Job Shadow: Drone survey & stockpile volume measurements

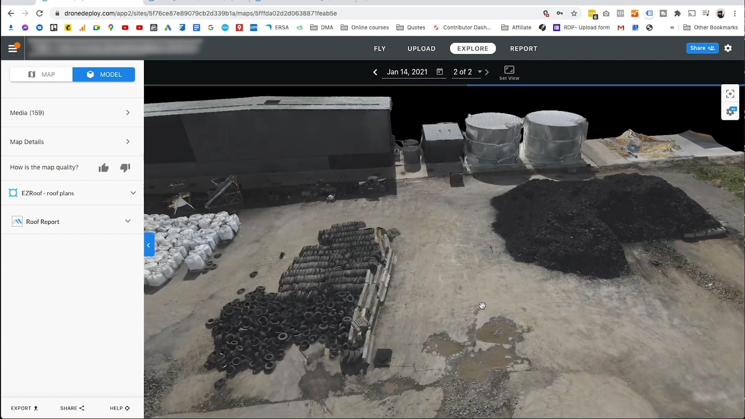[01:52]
it off to the client the
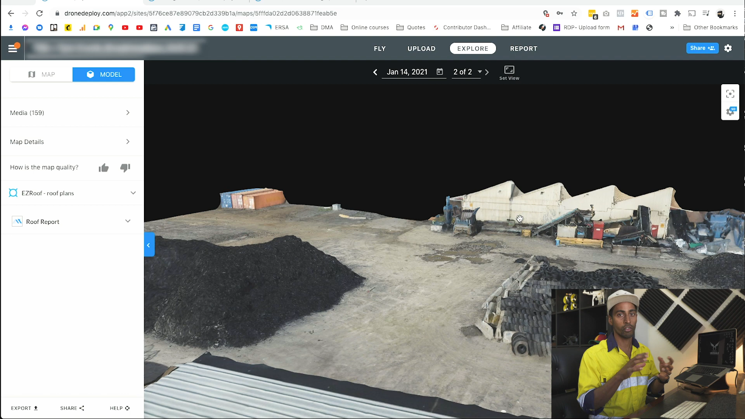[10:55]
what you've just surveyed using the photogrammetry and also
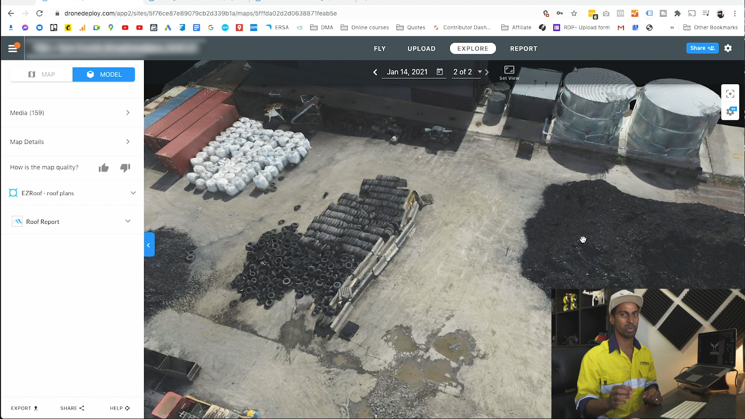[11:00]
gps points on your map it gives you like a nice visual it impresses your clients i guess they can scroll zoom in move around the area just to get a better look at these
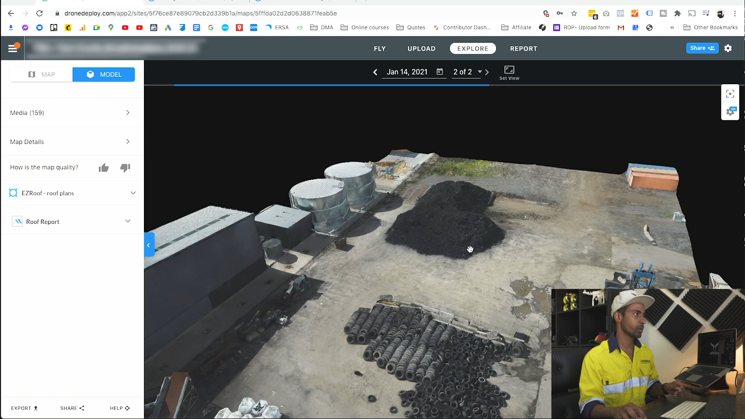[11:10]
stockpiles but i am going to focus on the stockpile measurements and also do some basic markups so on the left here
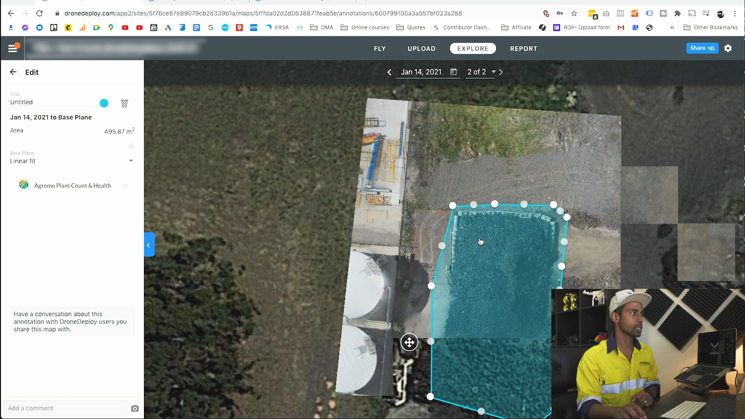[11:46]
or the last dot point and this will give you the first stockpile rename it as stockpile
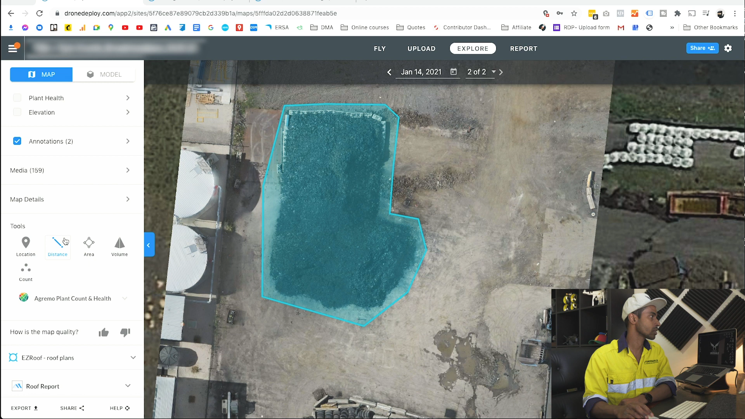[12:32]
the distance tool select up the top and down the bottom where you want the distance to be measured from and end click the button and we'll go here
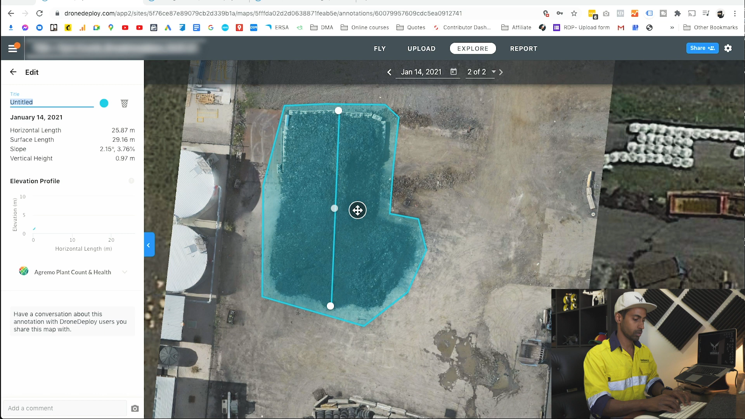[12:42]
distance or length okay and already here you can see the elevation of the highest point which is about 5.51 meters and the lowest point you can see the surface length the horizontal length so that's 25 meters in length the slope vertical heights a lot of really cool information here um i might actually change the color of the length just so we don't all get confused with the same blue
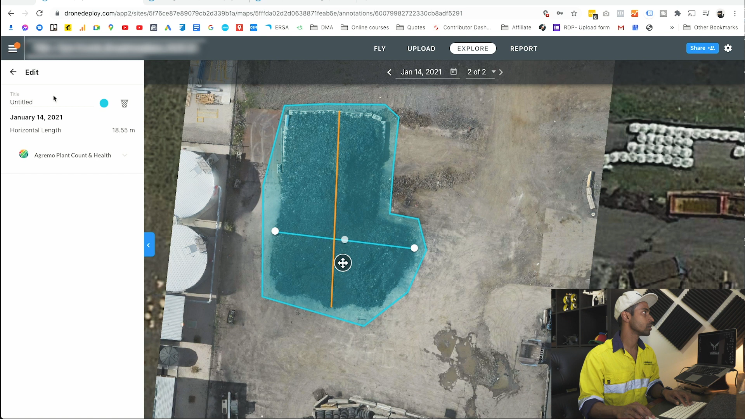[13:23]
i'm going to make that orange go back a step add another distance from left to right maybe at the widest points here to here i'm going to go width two go to orange there we go
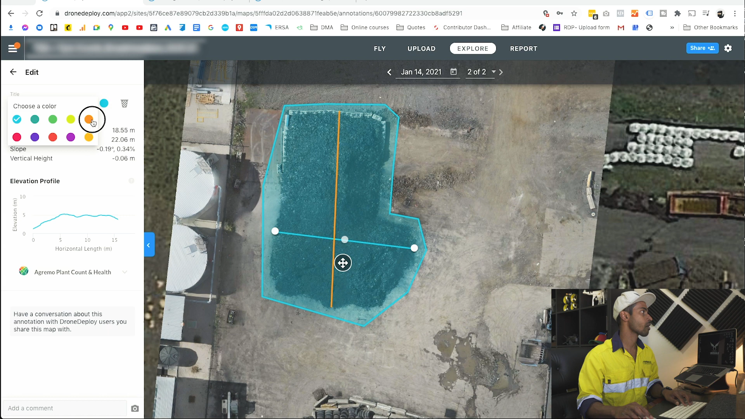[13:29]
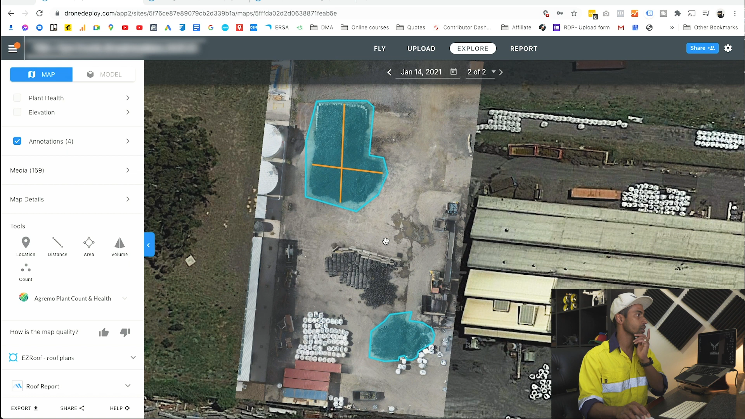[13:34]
all right so now we've got a couple of annotations there now another cool thing is you can if you select elevation it'll give you an elevation map of the whole area um which looks like
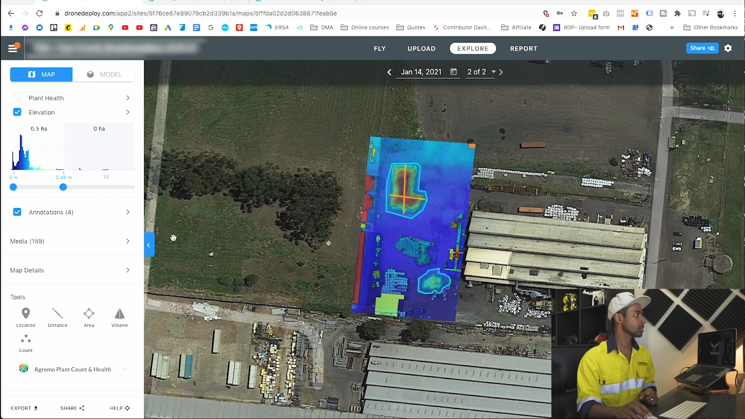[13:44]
this i'll just turn the annotations off so this part in the red shows you the highest point of your stockpile and then the part in the blue shows the
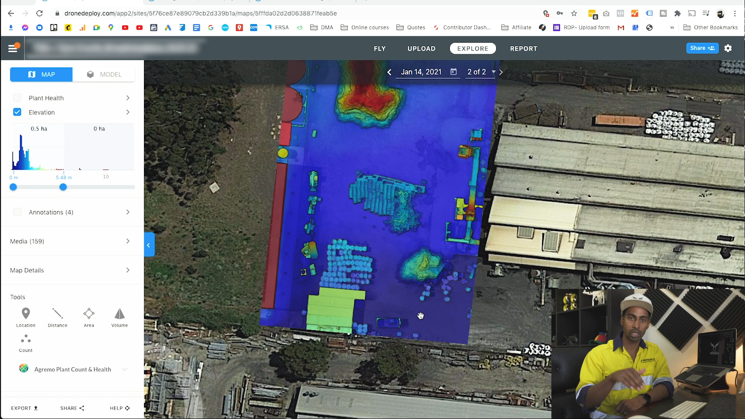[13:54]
lowest grade gradient of the whole site also important for things like if we if you're in a if you're operating in an area where there's a lot of heavy rainfall
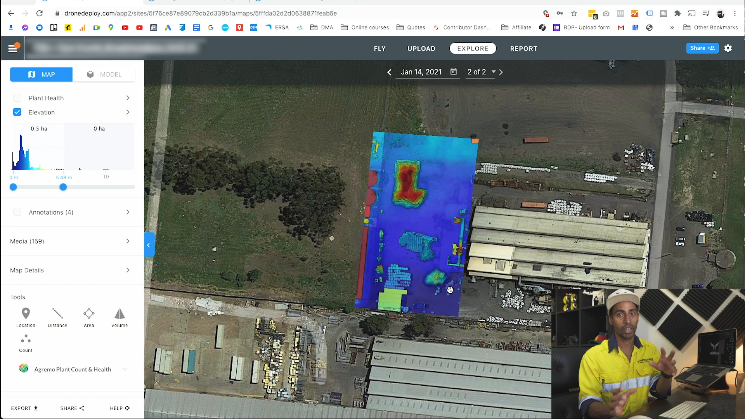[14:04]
and flash flooding occurs then you can work out where that water is going to kind of channel to so you might want to move your i don't know let's say office from that particular area where all the water will pile up and flood to a higher ground you know there's lots of information